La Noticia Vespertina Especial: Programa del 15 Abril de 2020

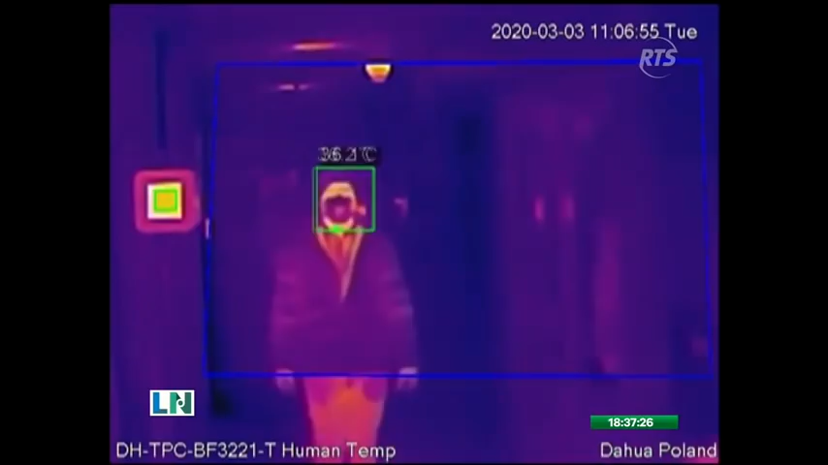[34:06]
On screen: spot 36.2°C
Pueden medir la temperatura corporal de las personas a distancia utilizando tecnología no invasiva,
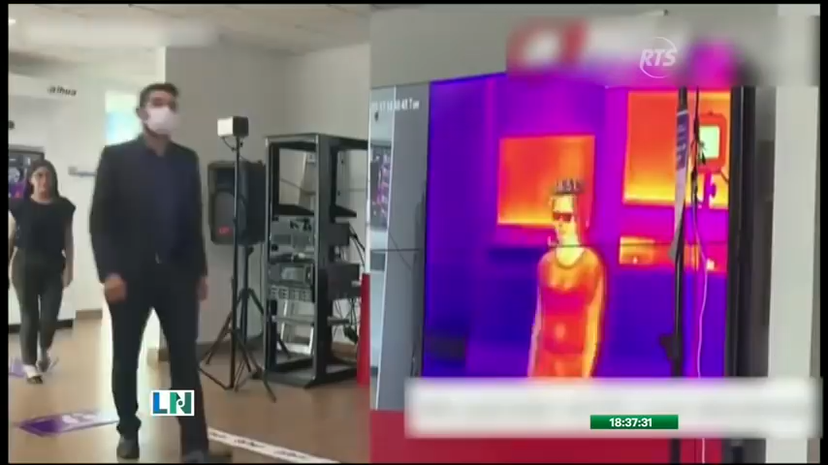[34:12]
herramienta que está siendo utilizada en varios lugares de tránsito para luchar contra la propagación del COVID-19.
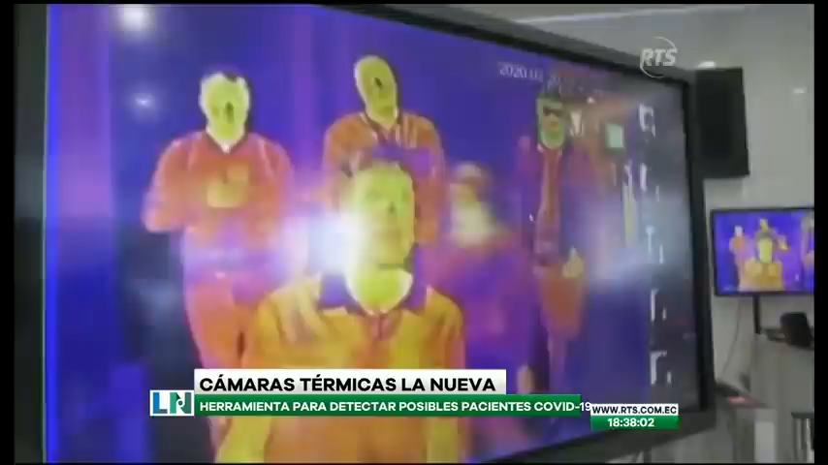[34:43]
que requiere de un sistema de monitoreo donde se puede visualizar la temperatura de cada persona.